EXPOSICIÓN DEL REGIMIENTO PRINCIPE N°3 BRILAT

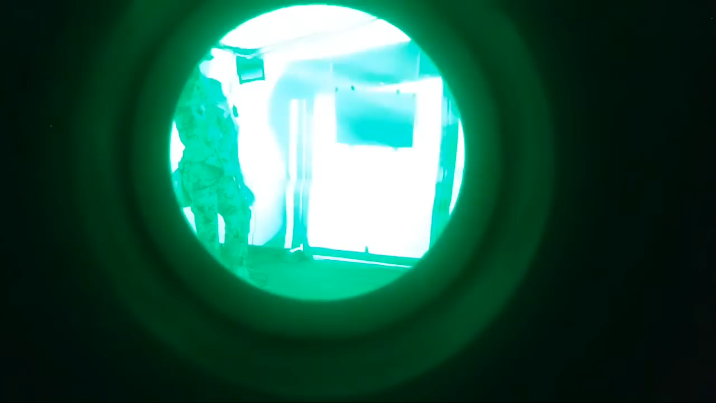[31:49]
Ahí se ve. Bueno, ven, si os fijáis, la tienda está llena de cosas, de objetos, de figuras. Esto es un maniquí. Este lado.
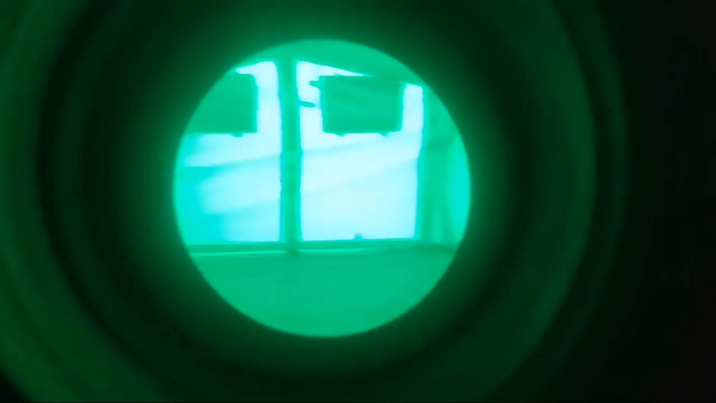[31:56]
Un contenedor, sillas, bueno, un poco de mobiliario tiene.
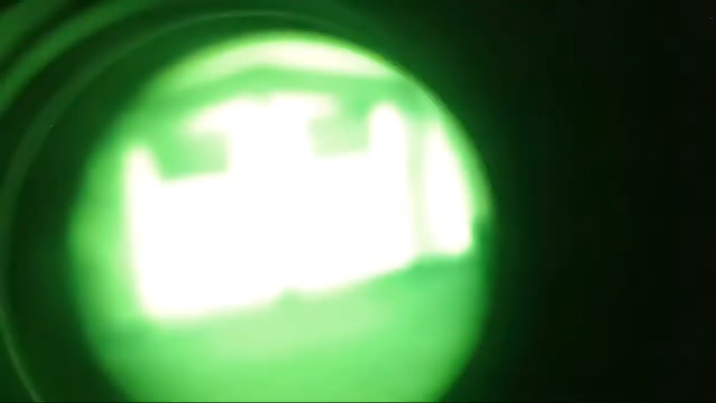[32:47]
Pues así se ve la visión nocturna. A ver, un momentito, que te enfoque mejor.
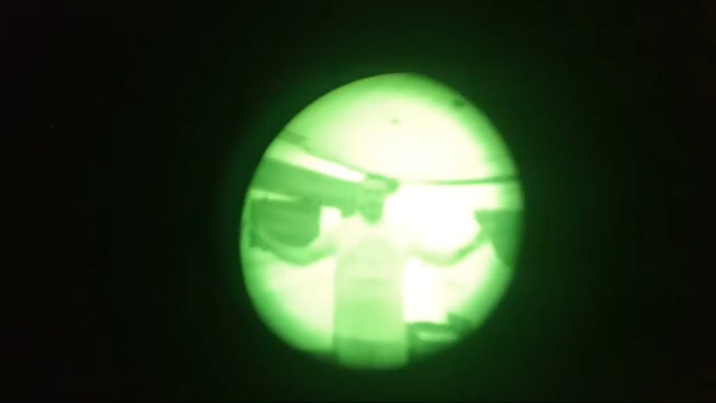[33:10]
Y... ¿Cómo se ve el logo de ver un artista?
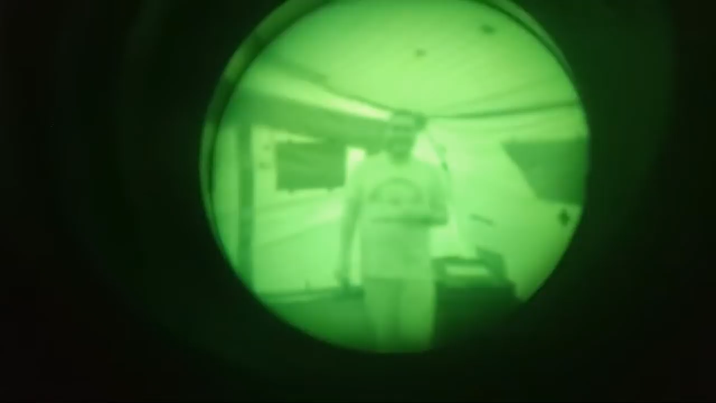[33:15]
Bueno, es que esto tiene unos ajustes también, la lenta, habría que... Pero se ve, ¿no? No, se ve perfectamente.
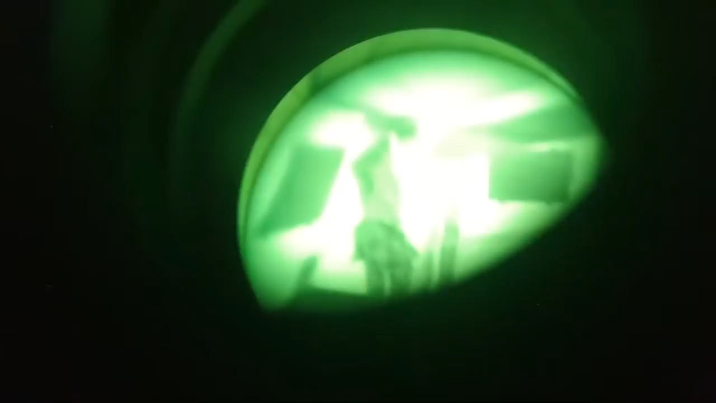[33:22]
Lo que pasa es que te decía yo que la propio aparato tiene unos ajustes que ahora si suelto todo... Sí. Pero no, la nitidez... Se me ve, ¿no?
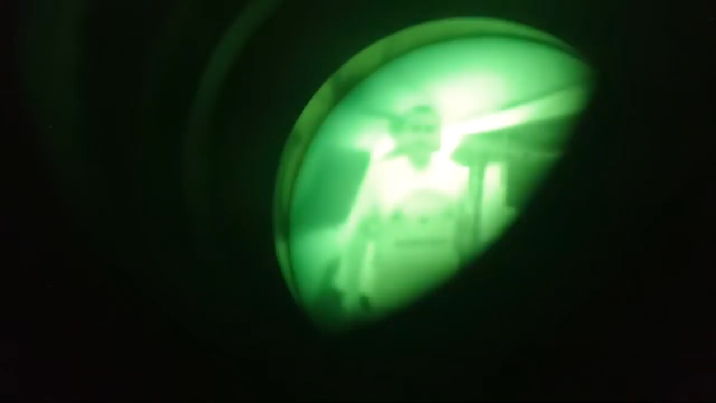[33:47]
Así. Y ahora...
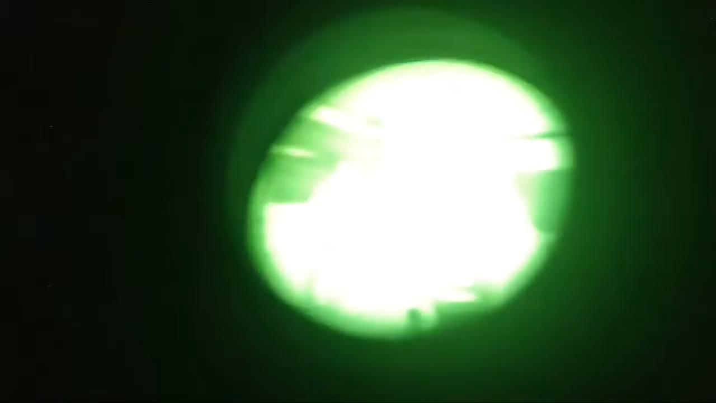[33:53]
No veo nada, ¿eh? Me choca. Ya, no, claro, tú no ves nada, efectivamente. Ya, sí.